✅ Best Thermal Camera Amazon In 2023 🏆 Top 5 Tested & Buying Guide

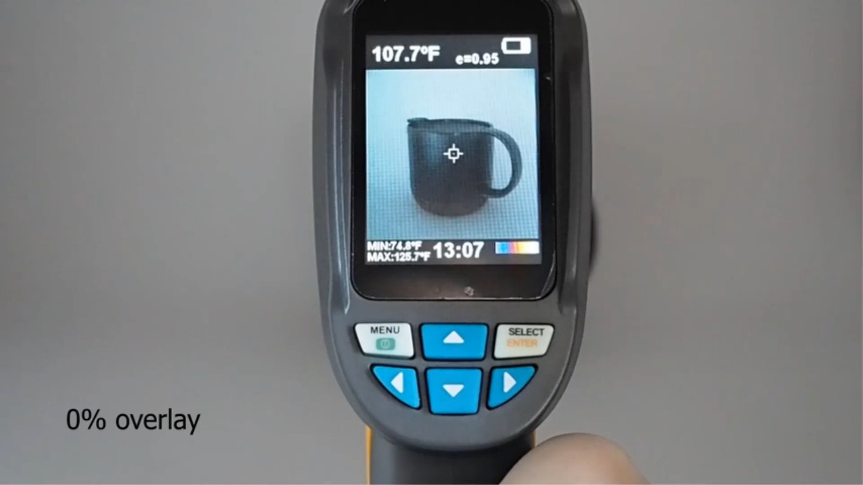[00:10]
On screen: spot 107.7°F
Here, we are going to give you an impartial review to find the best from a plenty of irrelevant products.
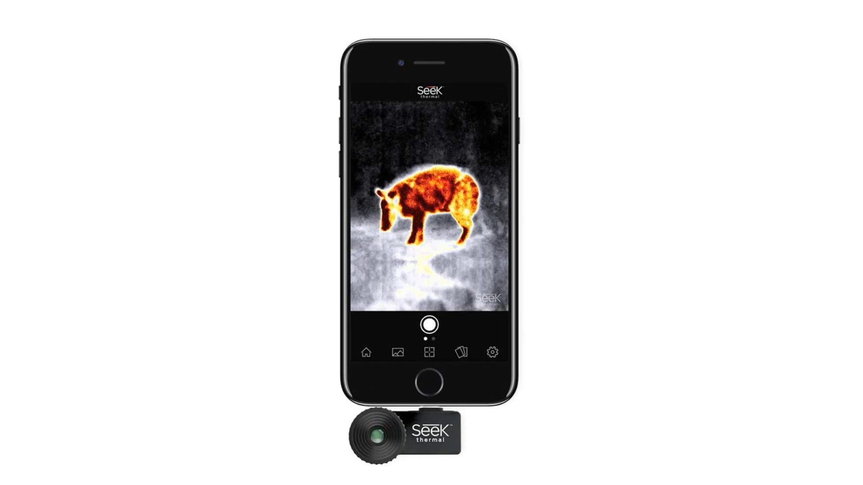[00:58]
the thermal sensor technology that has been used to create the XR
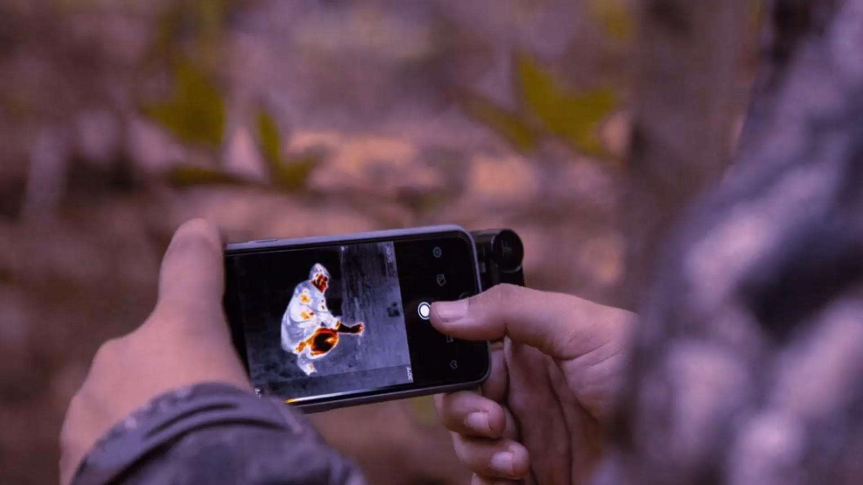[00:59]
Ranger has been previously popular among military professionals and field experts.
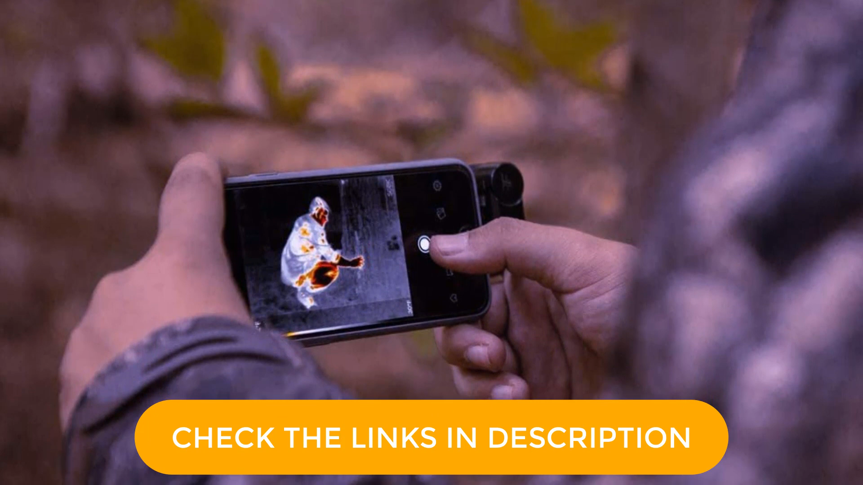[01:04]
This way, the product allows us to click long-range images with precision. Not to forget, this unit also appears to be quite efficient at detecting heat up to a maximum distance of 1,800 feet. What we've loved the most about its cutting-edge 206 by 156 pixel resolution image quality,
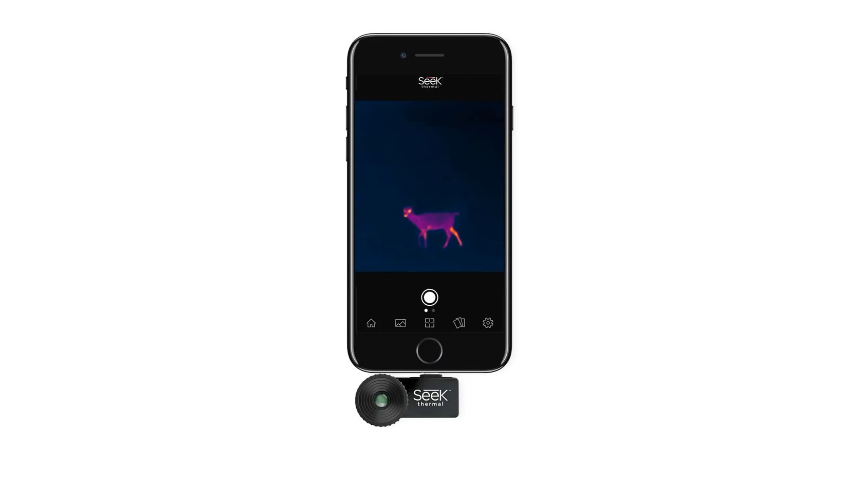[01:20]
which is thrice as sharp as any regular thermal camera. In addition, the device also offers threshold settings that appear to be
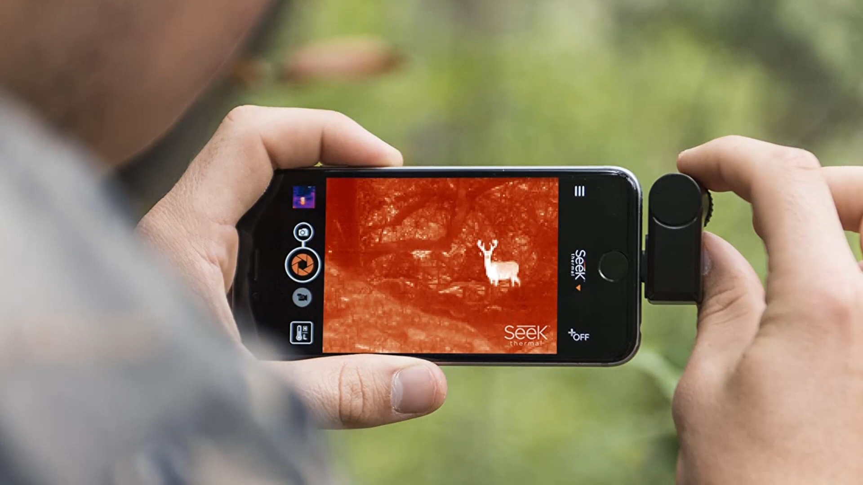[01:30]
quite efficient at emitting the temperature levels that are either higher or lower than the ideal point.
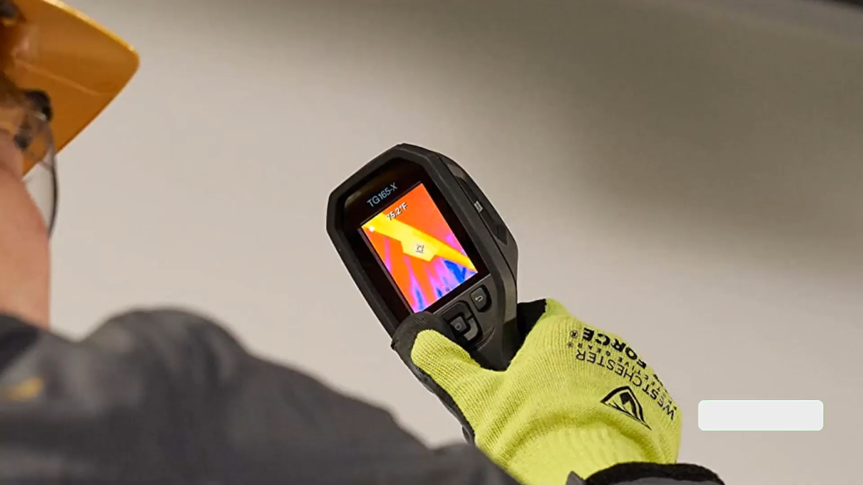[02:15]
range between 13 degrees to 716 degree Fahrenheit.
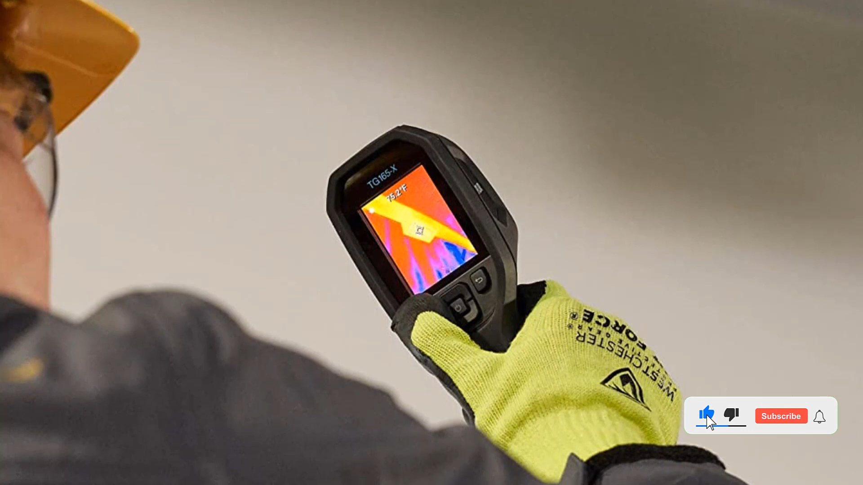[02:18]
With such an impressive temperature range,
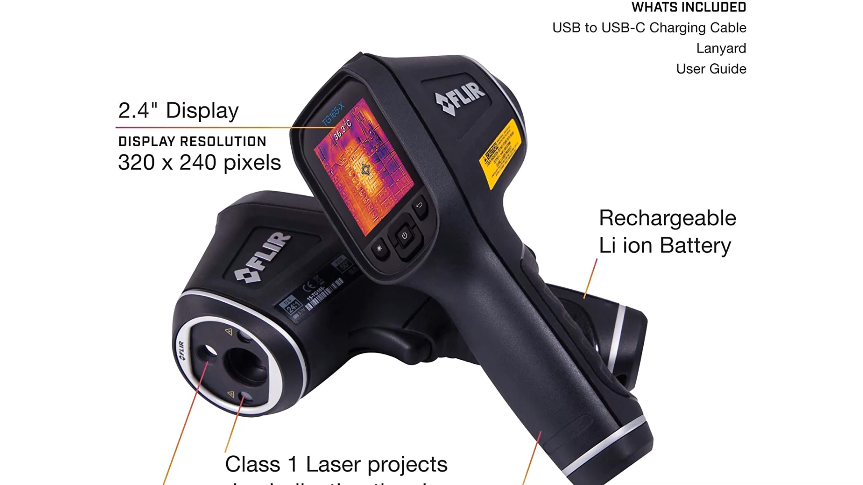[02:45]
In case you're not satisfied with 8GB, this product is also eligible to support a 32GB memory card.
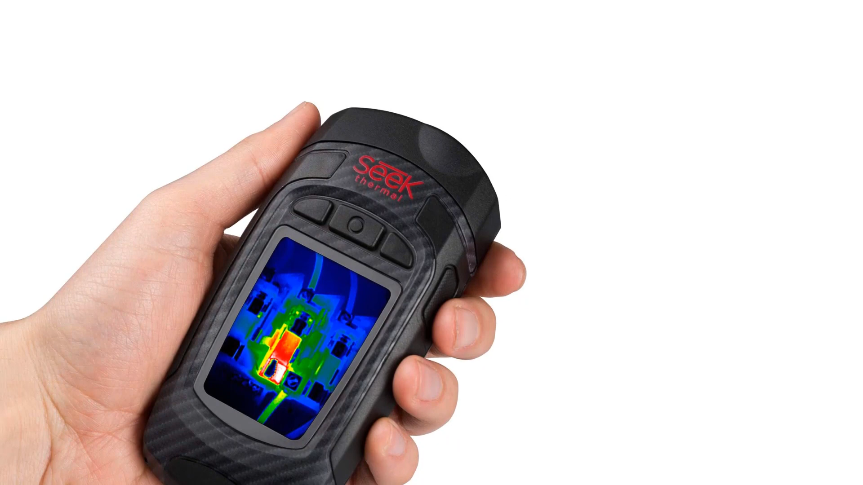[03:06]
Luckily, the Seek Thermal Reveal unit is designed very ergonomically so that the users don't fatigue their hands while using it for a long time.
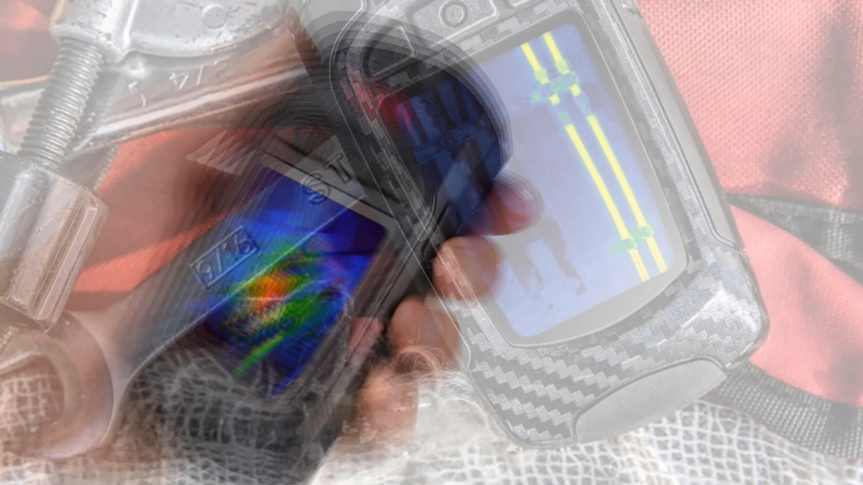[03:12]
As a bonus, the thermal camera takes user convenience to a higher level with its angled head.
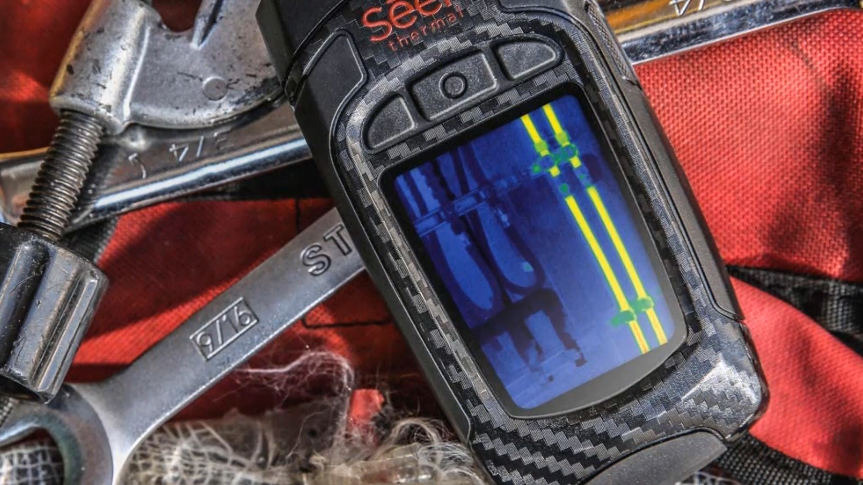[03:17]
Due to this advanced feature, it becomes easier for us to target the device accurately. Nevertheless,
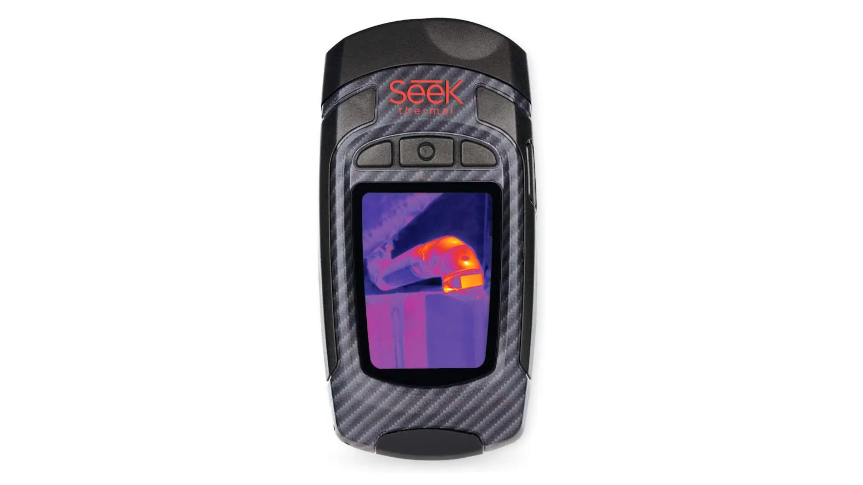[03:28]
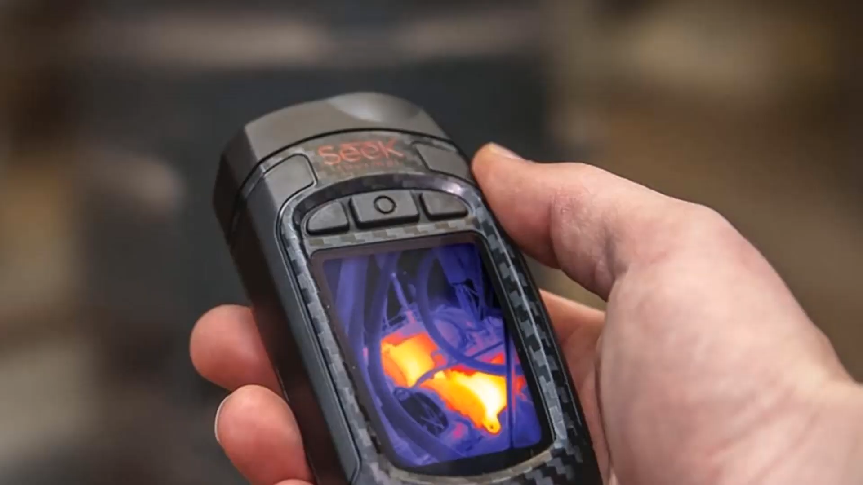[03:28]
the feature that we've found the most convenient about this unit is its powerful battery that lasts up to 10 hours.
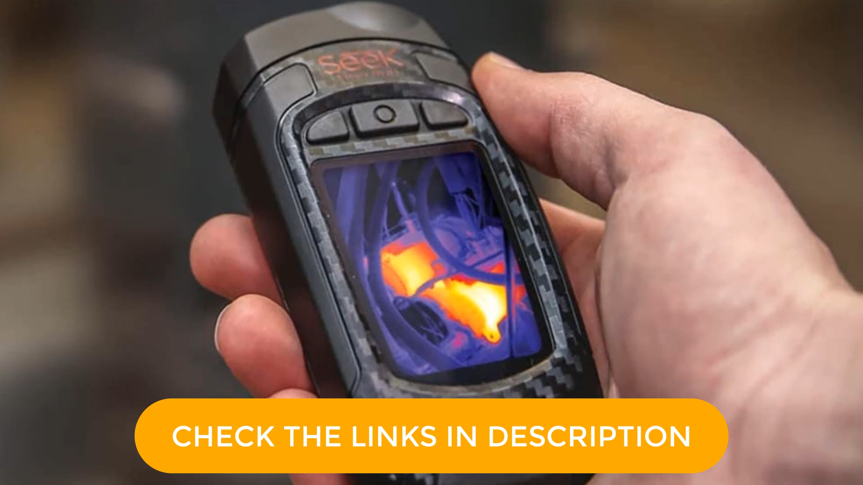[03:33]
This way, you don't have to stress over charging it frequently between work.